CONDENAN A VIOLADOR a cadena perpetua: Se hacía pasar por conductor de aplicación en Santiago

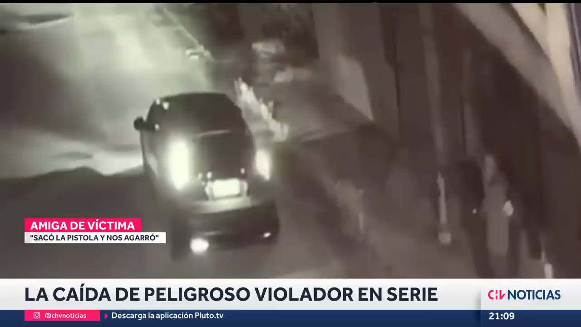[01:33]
Y ya cuando él pasó bala, yo ya entregué todo. O sea, no iba a esperar otra cosa. Octubre de 2018 y el retorno a casa tras un recital terminaba de la peor manera. Una de estas mujeres sufrió el robo de sus pertenencias por parte de este sujeto. La otra corrió una suerte mucho peor. A ella también le quitó la cartera y a ella sí la agarró del pelo y la hizo subirse a la camioneta. ¿Le dijo algo? No recuerdo si es que le dijo algo. Pero le dijo algo.